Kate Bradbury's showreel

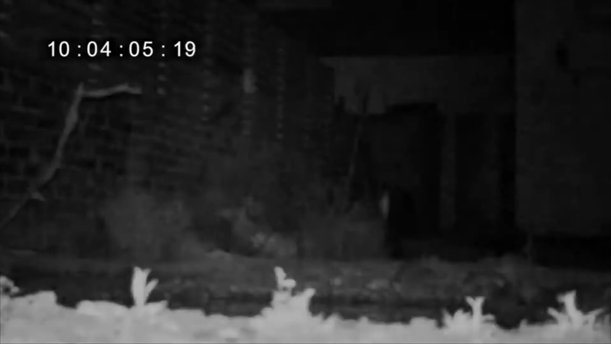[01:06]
There's a really grainy shot of a hedgehog walking across a camera in the middle of the night, but it doesn't really matter.